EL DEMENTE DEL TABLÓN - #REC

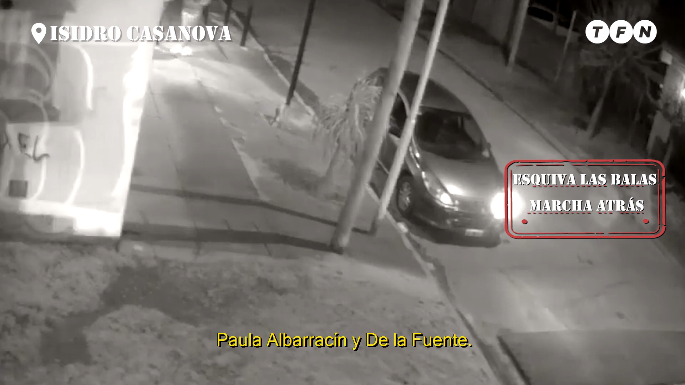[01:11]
Paula Albarracini de la Fuente. 21 horas. Una pareja espera en la puerta de un edificio. Tocaron el timbre y mientras tanto un amigo espera en el auto. Con las luces prendidas. Es el momento que aprovechan ellos. Aparecen en otro auto y de repente dan marcha atrás y encierran al automovilista que está parado. Pero este hace una maniobra de película. Va para atrás para esquivarlos y los ladrones, miren lo que hacen. Tiran. Tiran a matar. Tiran de bronca porque no pueden robarle.
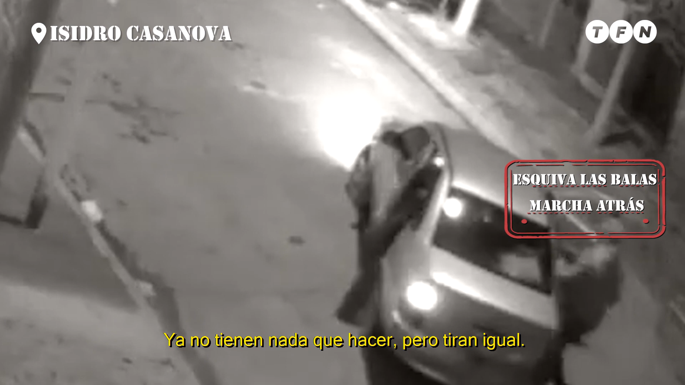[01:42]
Ya no tienen nada que hacer pero tiran igual. Pura maldad. Esto pasó en Isidro Casanova. El conductor se salvó de los balazos y los delincuentes en la oscuridad de la noche lograron escapar.
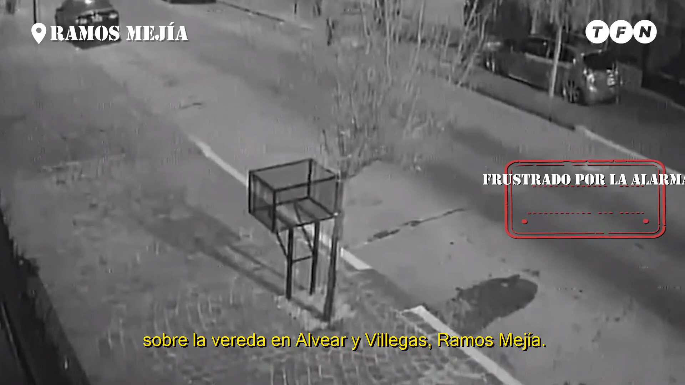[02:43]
El delincuente quiere robar. Quiere robar y va hacia el vidrio. Rompe el vidrio trasero izquierdo. Y se mete de cabeza adentro del auto.
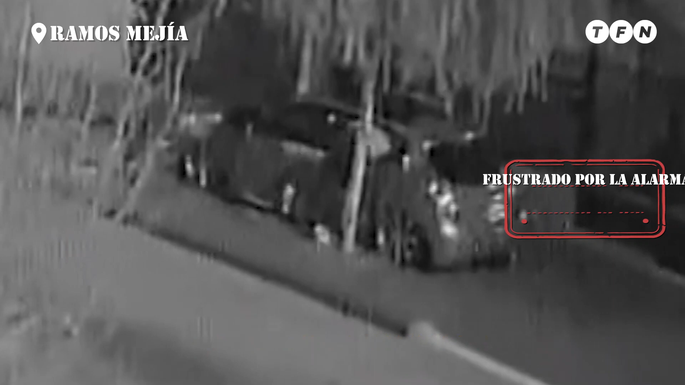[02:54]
Quiere robar lo que está adentro del rodado. Pero de repente se prenden las luces. Empiezan a titilar. Suenan las alarmas y él quiere seguir robando. No se va hasta que escucha un ruido que lo aterroriza. Son los dueños del vehículo que salen de la casa dispuestos a enfrentarlo y sale corriendo. No puede robar. Esto pasó en Ramos Mejía. La alarma que hizo que el ladrón no pudiera robar.